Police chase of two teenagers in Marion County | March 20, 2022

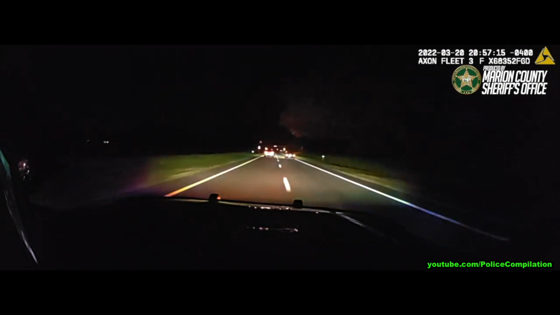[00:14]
we're coming up to 320, going westbound 329, correct? We're not. 26 lane traffic.
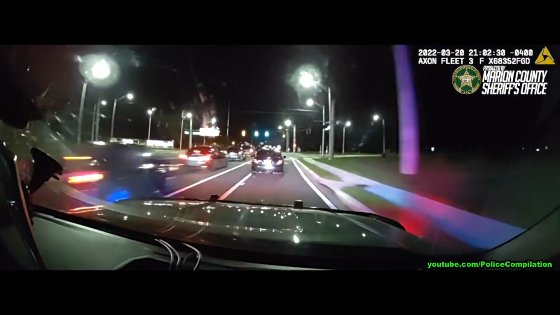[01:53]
Suspect back on the road, westbound 77th Street. 10-4 back, westbound 77th Street. Probably heading towards the interstate, guys. 040, 10-4. 10-4, you're on 326, that's going to Angel Road. On 326, passing Angel Road. Head towards for the interstate. Coming up on the interstate.
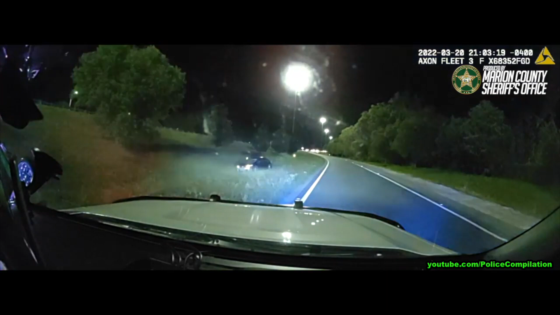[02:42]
10-4, successful bit on the on-ramp. Let me see your hand!